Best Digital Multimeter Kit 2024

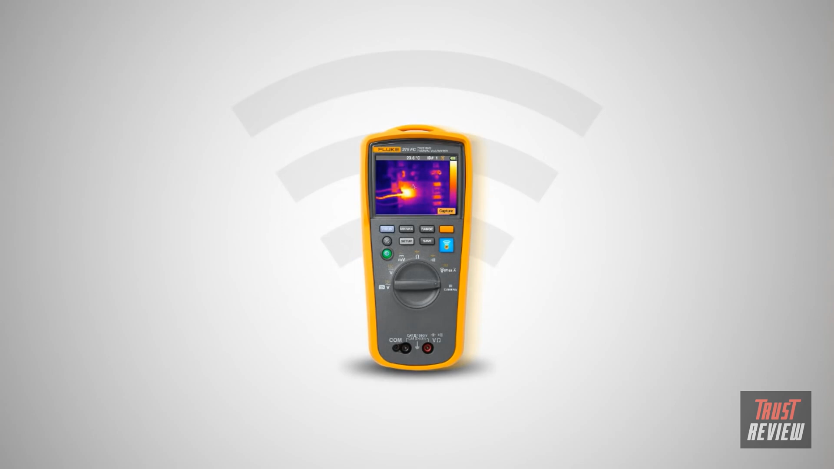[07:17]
The Fluke 279 FC Thermal Multimeter. Change the way you see digital multimeters.